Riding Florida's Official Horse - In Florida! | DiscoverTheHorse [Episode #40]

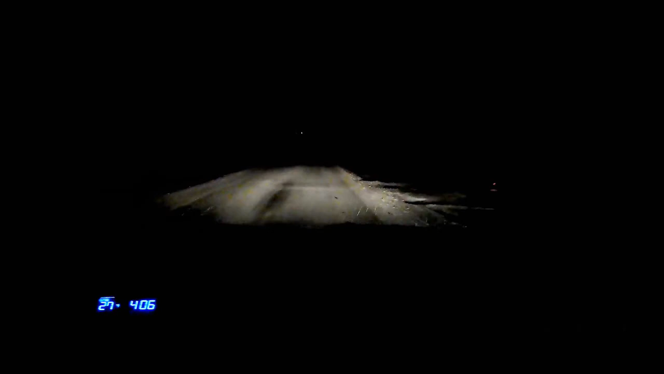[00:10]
We are heading to Florida, and right now it's snowing.